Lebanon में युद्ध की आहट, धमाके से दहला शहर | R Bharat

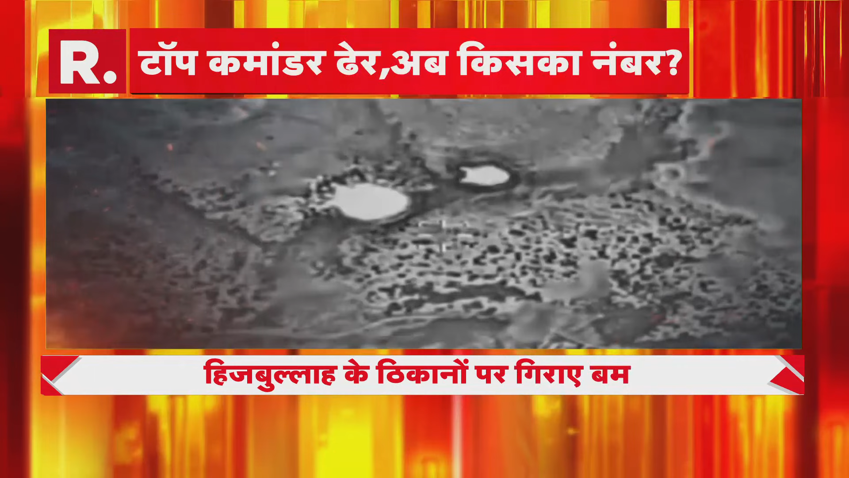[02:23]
اسرائیلی سینہ کا دعویٰ ہے کہ اسرائیلی ائر فورس کے اس حملے میں ہجبالہ کے سو سے زیادہ ٹھکانے پوری طرح سے تباہ ہو گئے اور ہجبالہ خاتمے کے قریب پہنچ گیا